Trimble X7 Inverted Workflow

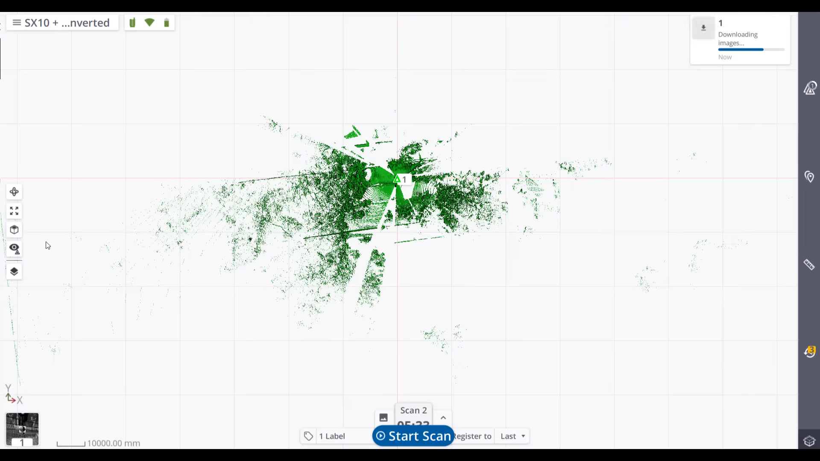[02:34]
Our first scan is finished and the data imported to Perspective
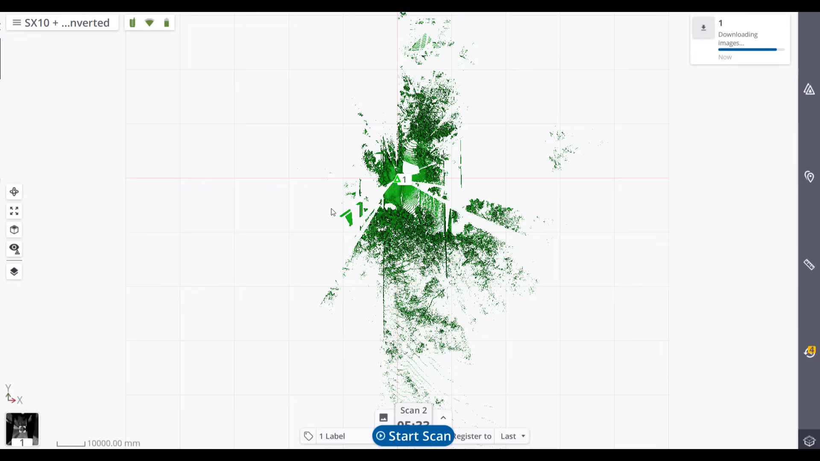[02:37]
and we're just going to have a little bit of a look and we'll note that it's automatically righted the data so we are not viewing it inverted,
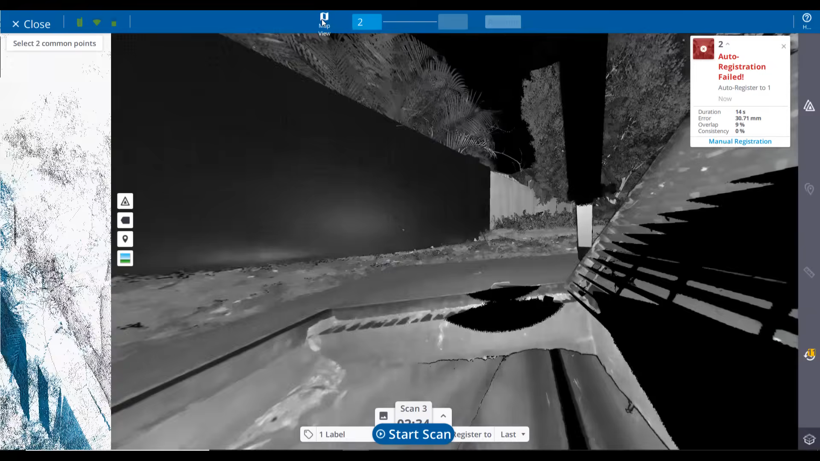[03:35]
Now you'll note the automatic registration was
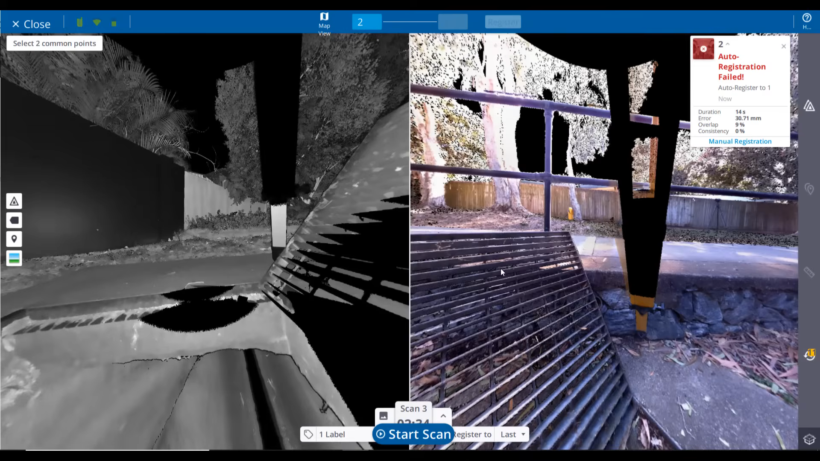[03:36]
not successful and we're needing to use the manual assistance.
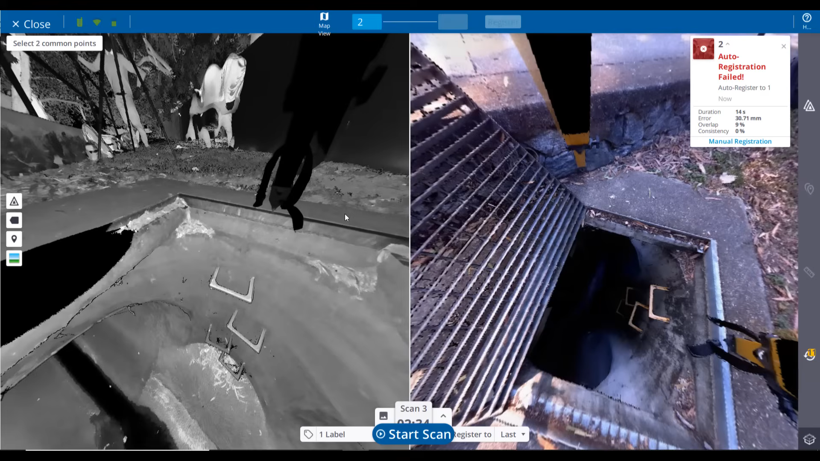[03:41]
So I prefer the two point pick view for this and we'll see that this was successful. Note I probably could and should have changed my automatic register options on the bottom of the screen
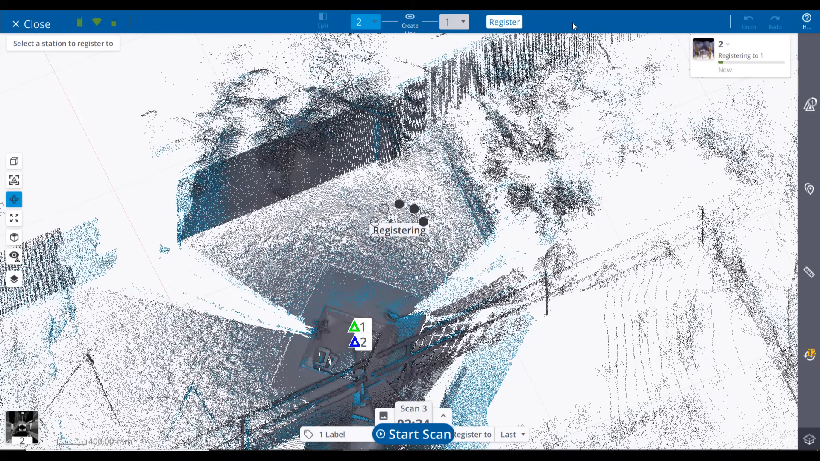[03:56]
to register to none knowing that the registrations were not likely
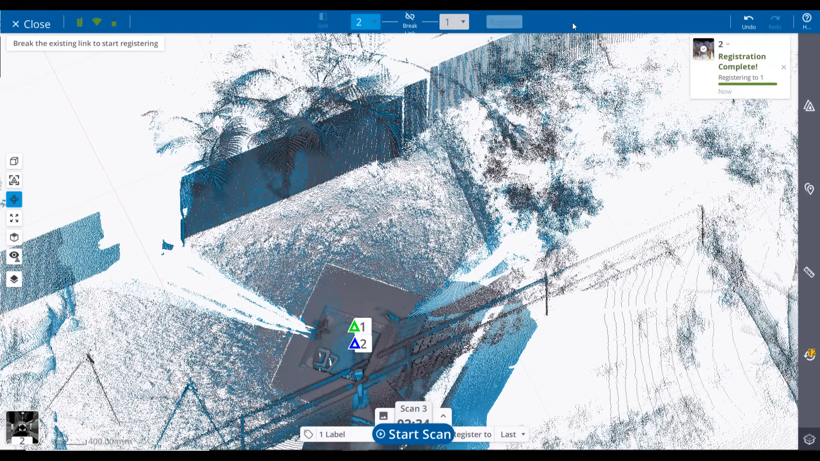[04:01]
to be successful on an automatic basis this would then prompt me to do it manually.
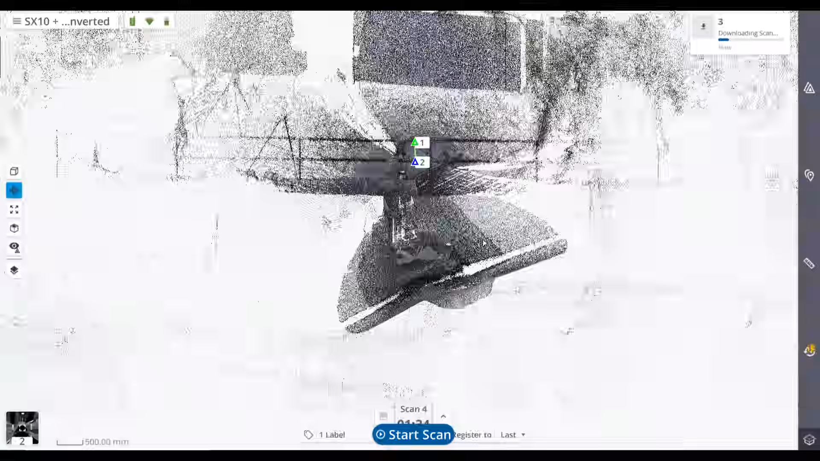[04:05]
Here just inspecting the data again
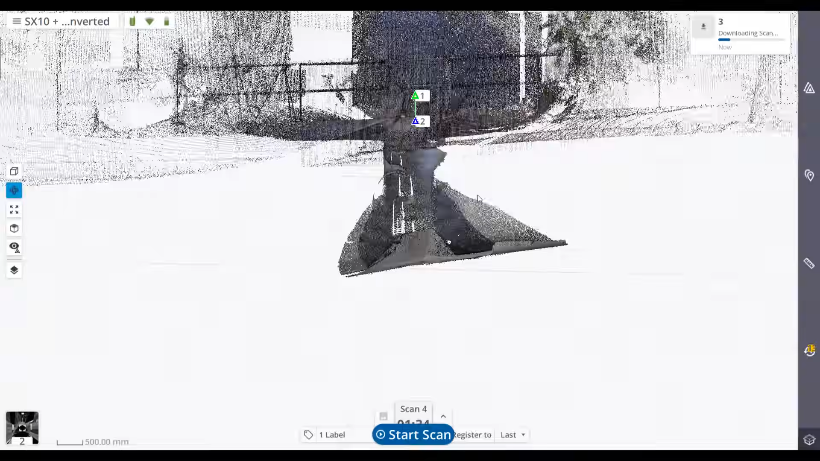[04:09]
just to make sure it's logically correct
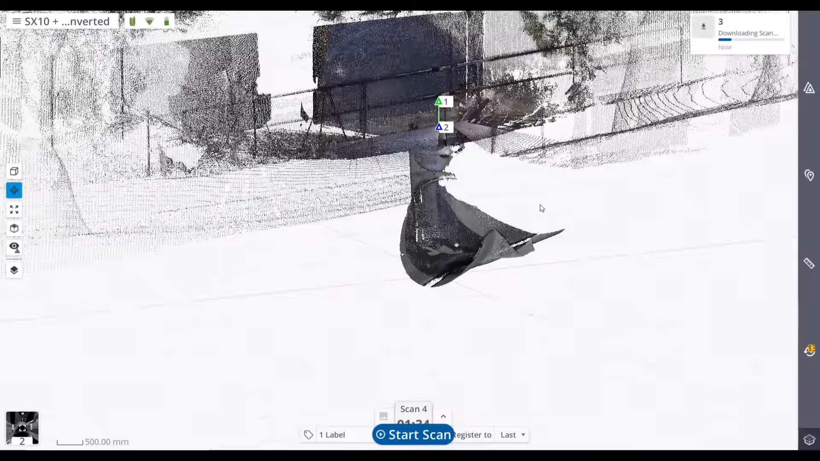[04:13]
and shortly we'll fast forward again to the third and fourth scans being completed in much the same fashion.
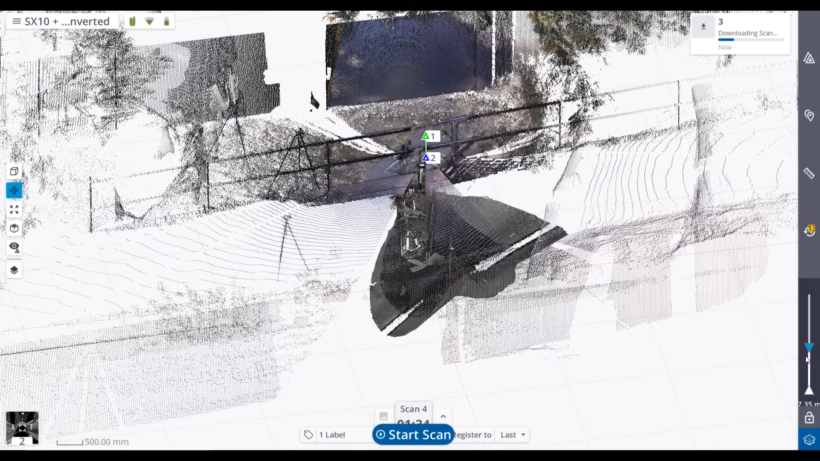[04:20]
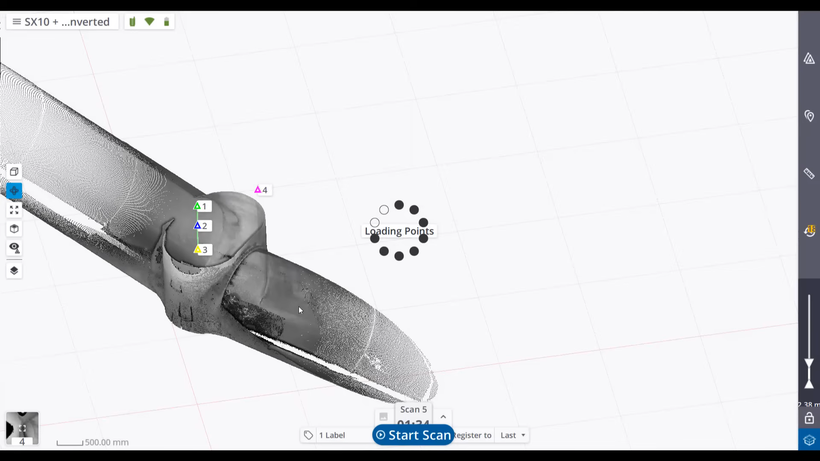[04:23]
in the previous manual registration I showed we used some pretty discreet features like steps rung ladder
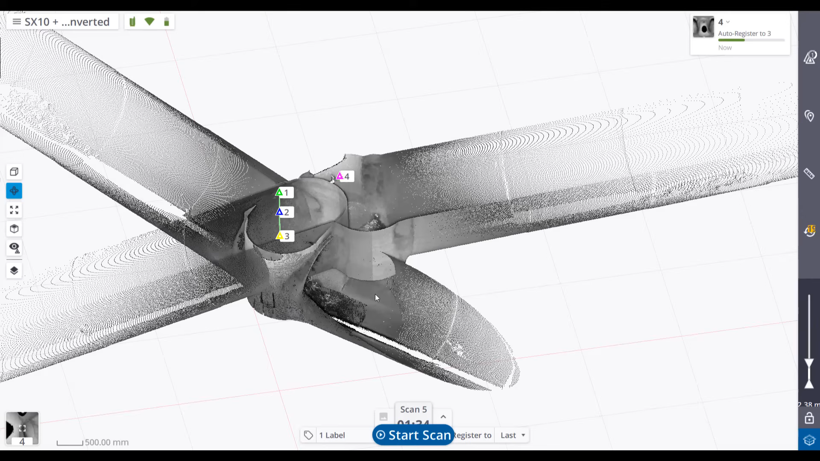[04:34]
not always available to us in a below ground environment so now I'll show use of what looks like a bit of concrete decay, things like that
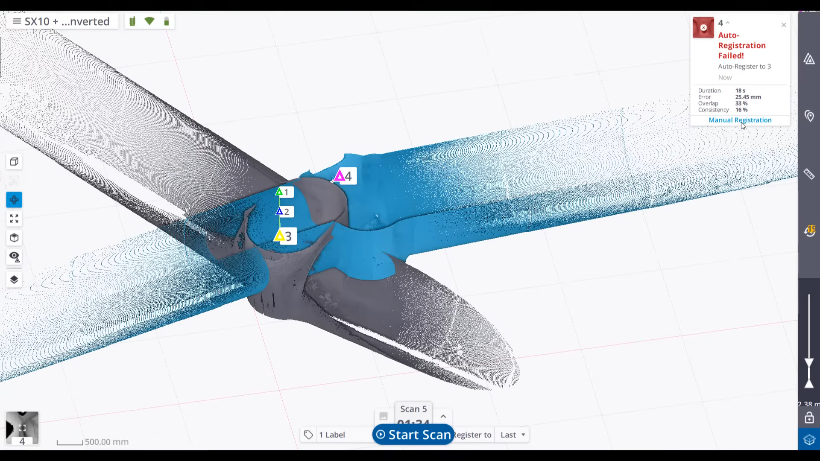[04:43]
in concert with our colour coded intensities and different
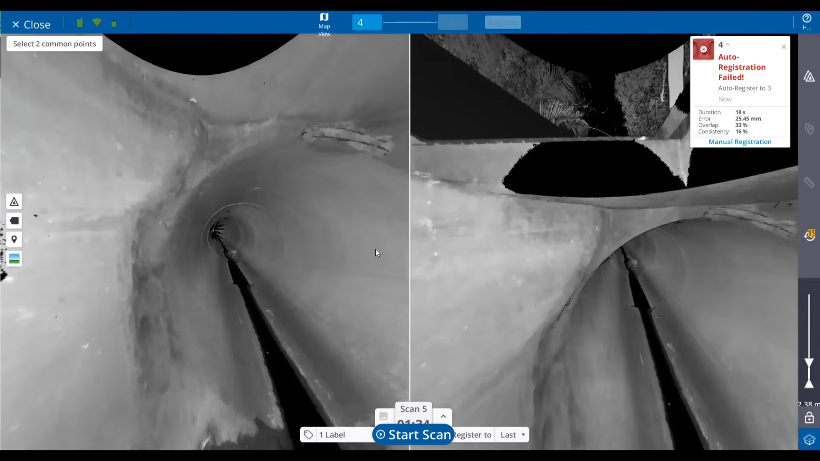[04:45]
views available we should have some success finding a feature or if we need to we might introduce something
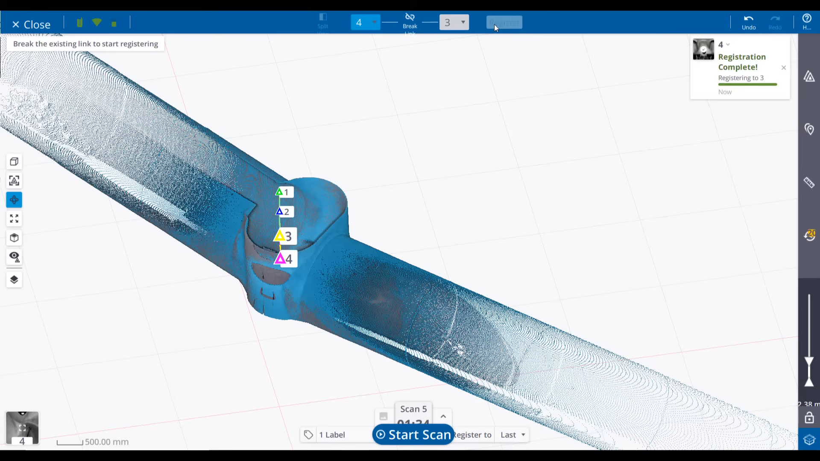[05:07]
After the fourth station we were satisfied that we'd captured all the data we needed
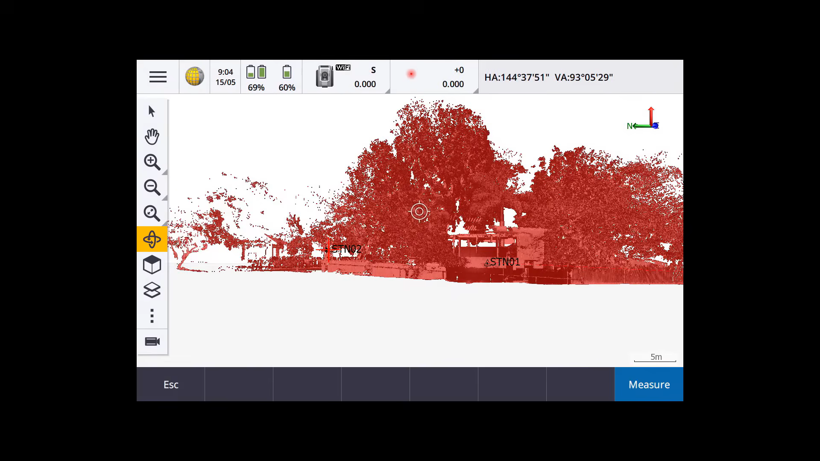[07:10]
back in the office now and I've imported the SX10 job into TBC and tick colourised on
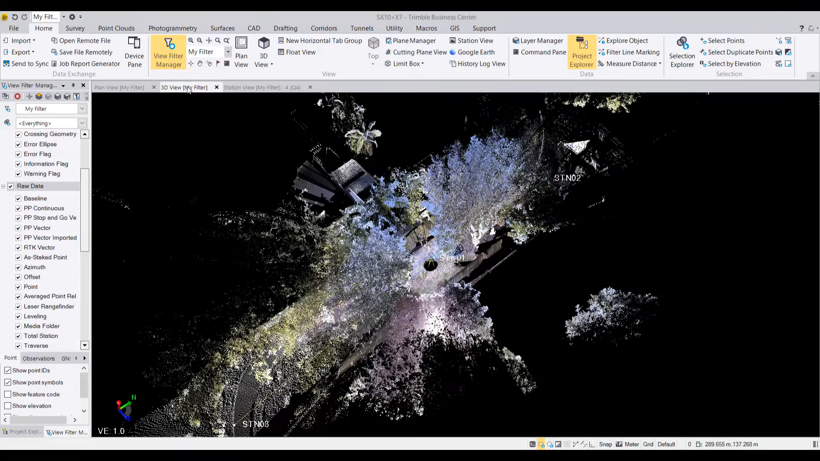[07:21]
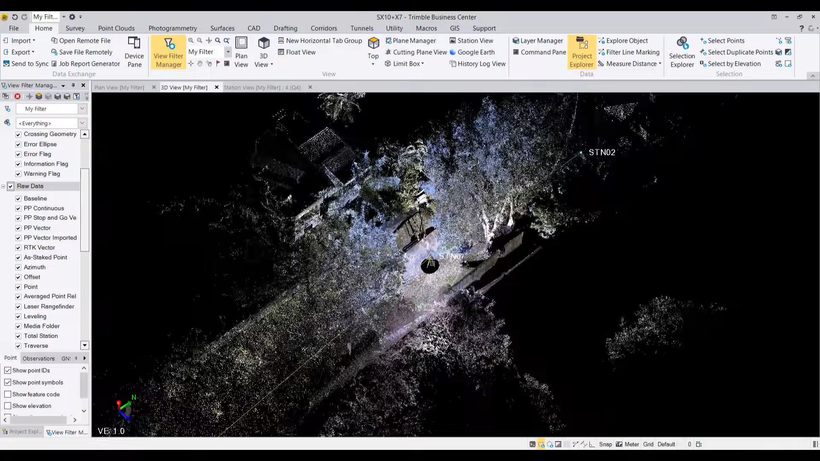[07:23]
and just show you a little bit of the understanding of what the site looked like there